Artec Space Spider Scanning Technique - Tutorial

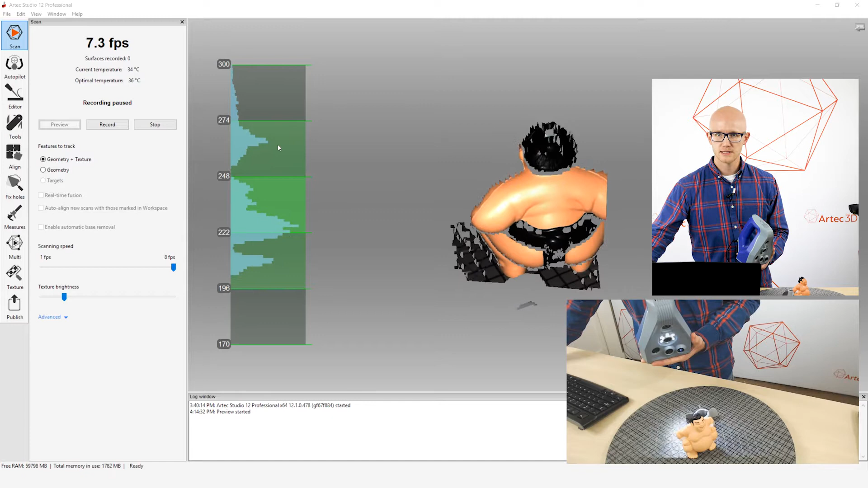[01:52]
center sections of the distance meter. And here's why. So if I am too far away, the object will cut off.
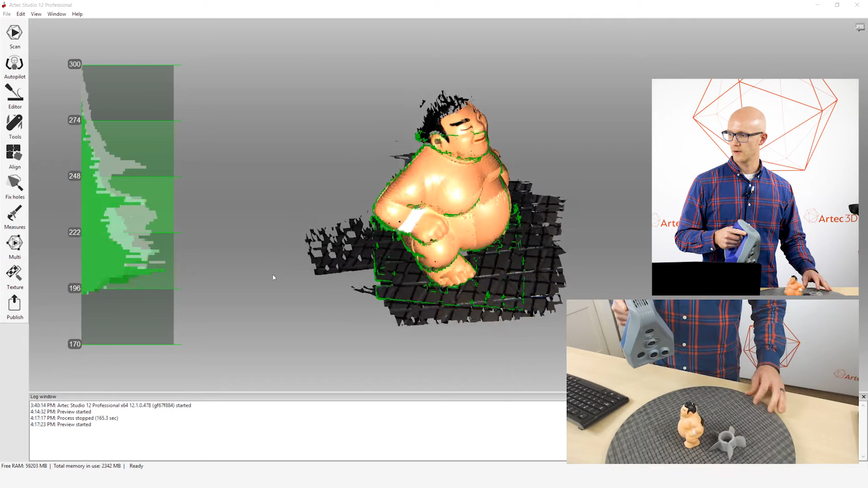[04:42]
and you'll notice that green box.
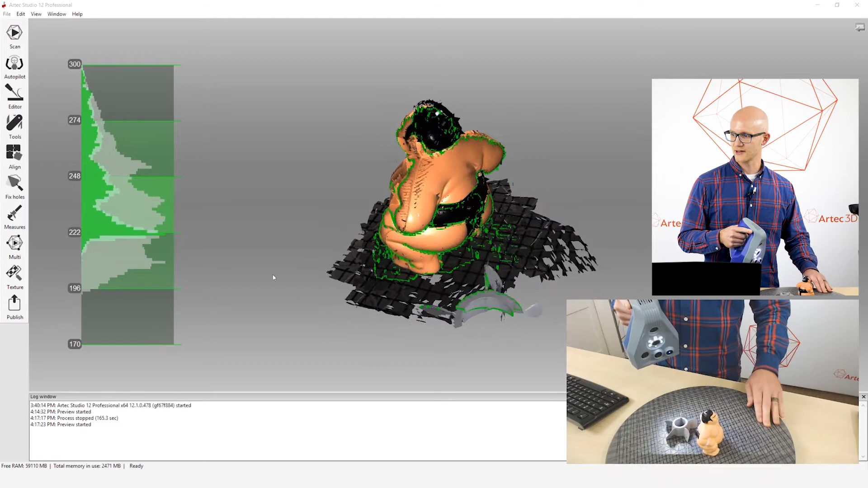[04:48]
It's kind of a, it's a green rectangle, looks a little skewed because you've got perspective there, but that is the field of view of the scanner.
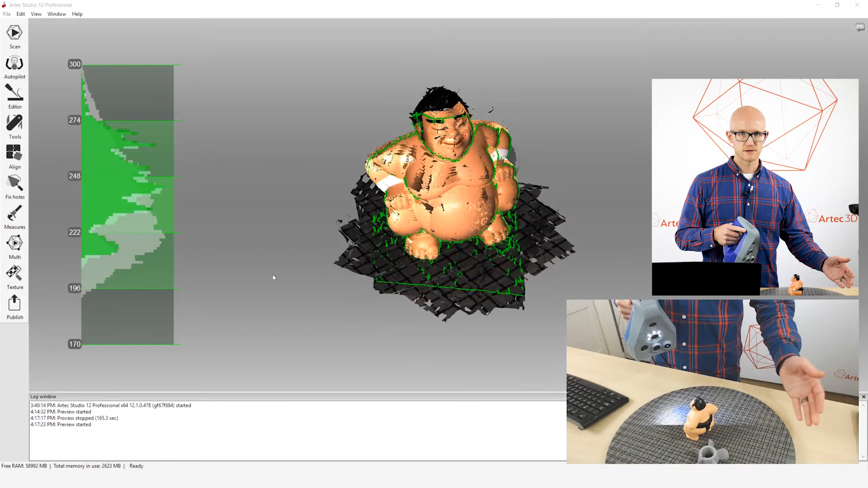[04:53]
So you want to make sure that as you're scanning, you're keeping the majority of the object centered in that field of view.
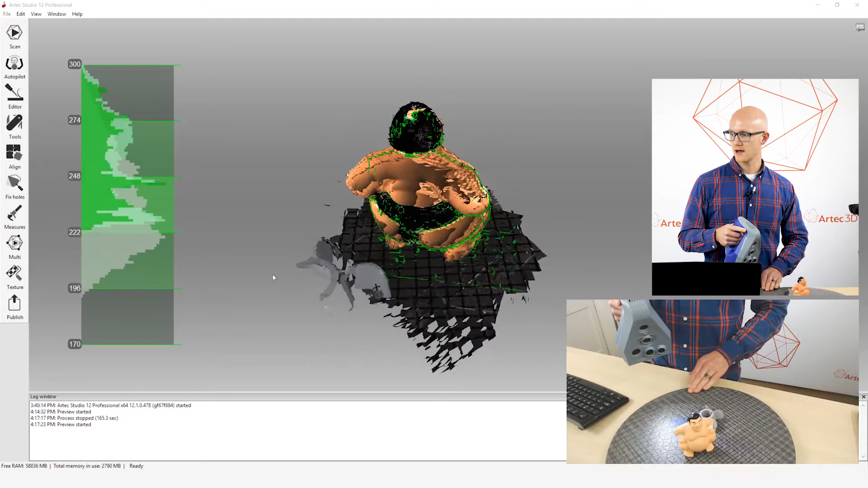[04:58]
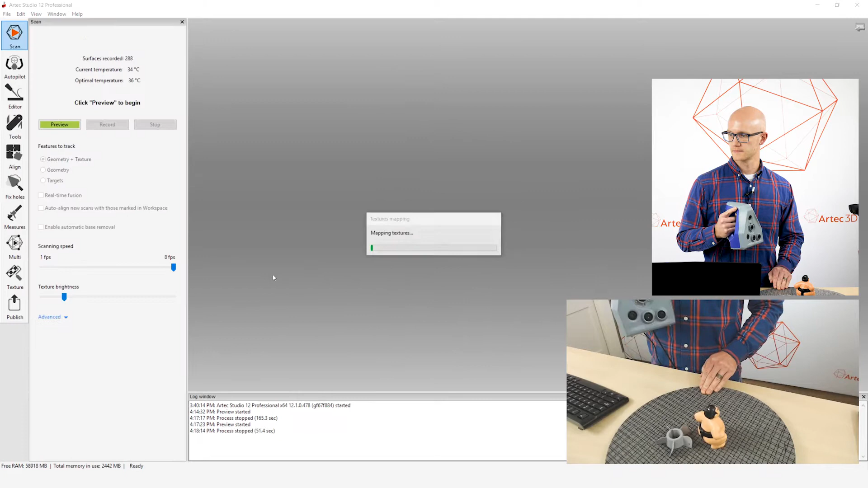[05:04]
All right. So the next thing that you want to look at, so you've,
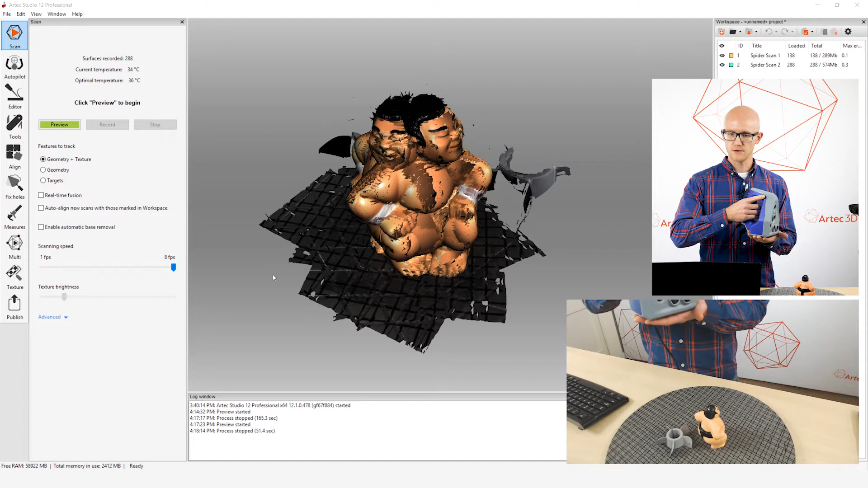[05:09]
you're watching your screen, you're keeping this in the field of view. You also want to make sure that you are scanning with a very smooth motion.
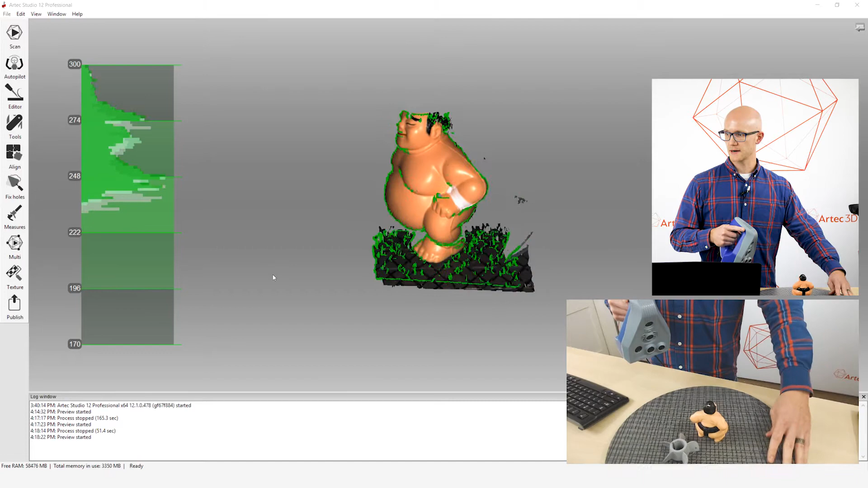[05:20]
So as I am scanning here, I want to make sure that my hand is not moving in very quick, jerky motions like this.
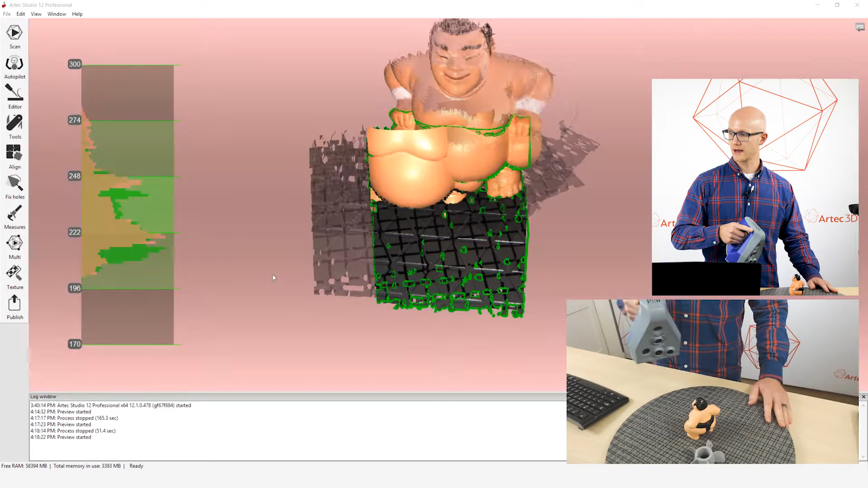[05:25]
You'll start losing tracking, right? So I want to make sure that my hand isn't jerking around when I'm moving. I'm moving in slow, smooth movements.
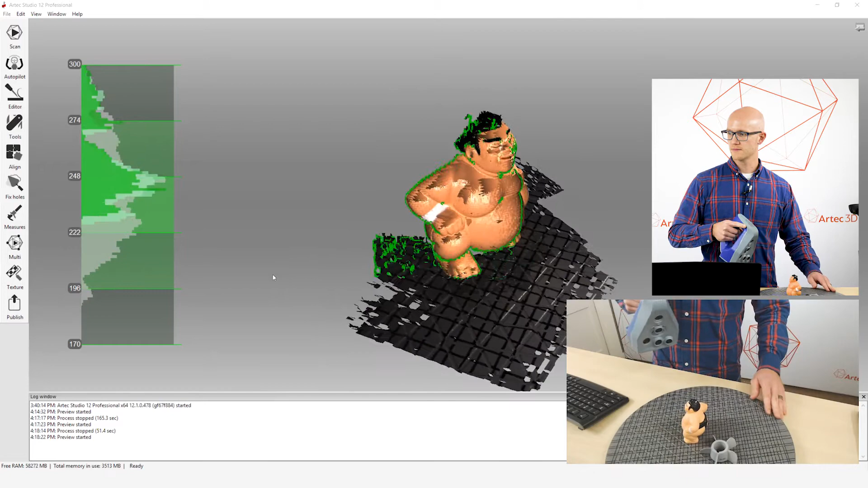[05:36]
When I'm turning my turntable, I'm not just whipping it around, although this is, is actually keeping tracking very well.
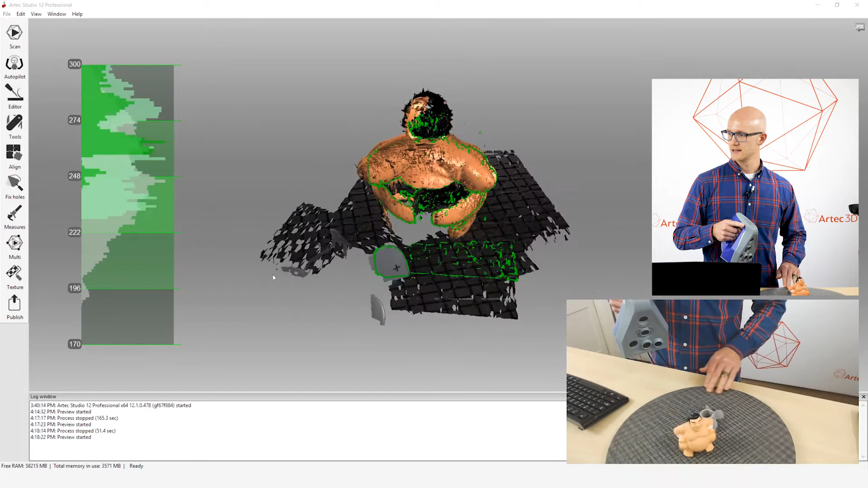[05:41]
It's kind of a bad example. But if you move it too fast, you can lose tracking there like that.
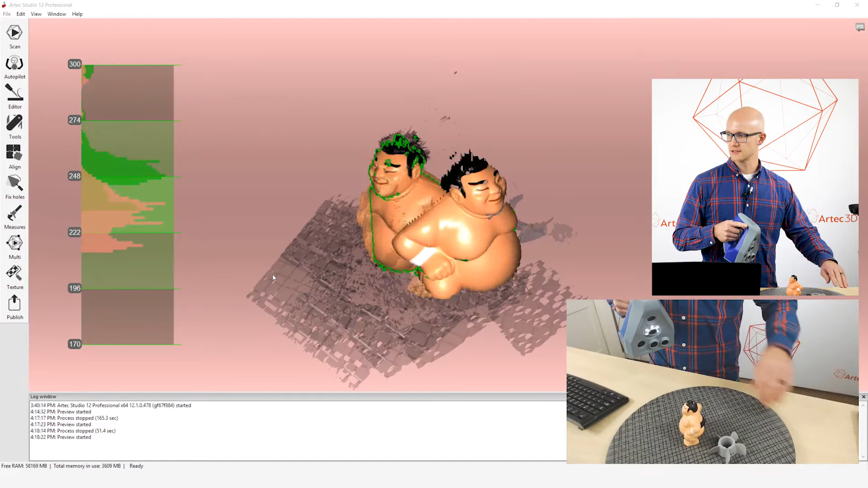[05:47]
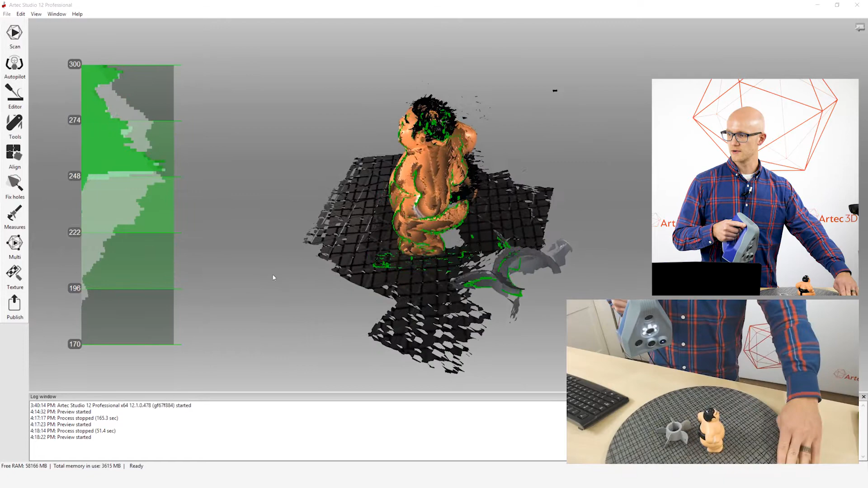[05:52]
So you want to make sure that as you're moving, you want to move slowly and deliberately.
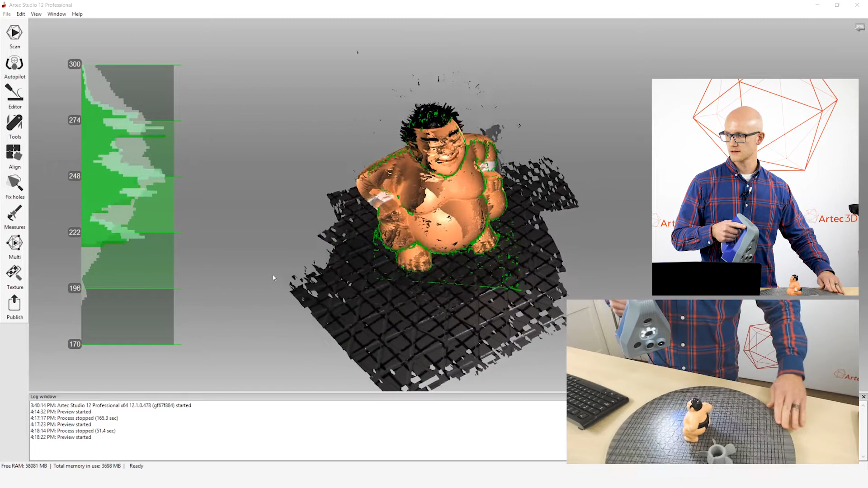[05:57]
Smooth movements with the turntable and with the scanner. You don't want real jerky movements.